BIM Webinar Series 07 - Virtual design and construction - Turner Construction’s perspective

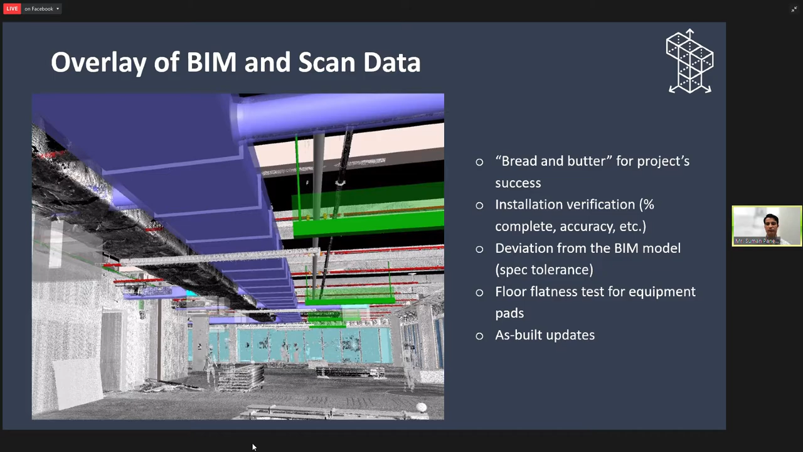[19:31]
Some of the equipment could be very, susceptible to the flatness. So we need to make sure that they are flat, absolutely flat, and we need to verify that. And doing the laser scanning will help us. We can do the flatness test. And of course, can be used for as-built purposes. Other way that we use is for the logistical planning.
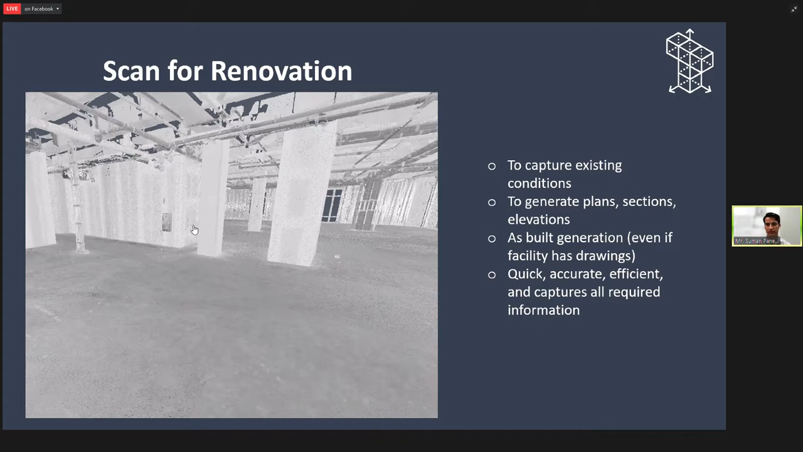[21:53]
we still prefer to do the scanning just to make sure, there is no missing info. It is going to be quick, accurate, efficient, and captures all the required information for us. So with that, I want to touch on some of the current technology that is, going on in 2021 for the construction technology.